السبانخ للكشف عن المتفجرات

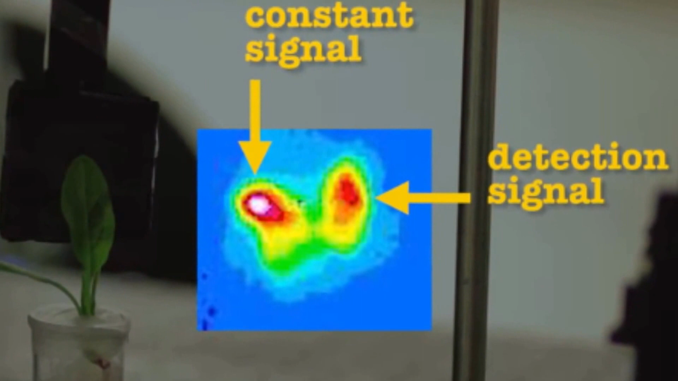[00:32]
لقراءة الإشارات يصلت الباحثين الليزر على أوراق السبانخ مما يدفع الأنابيب بأن تبعث ضوء الفلوروسينت الذي يمكنه من كشفها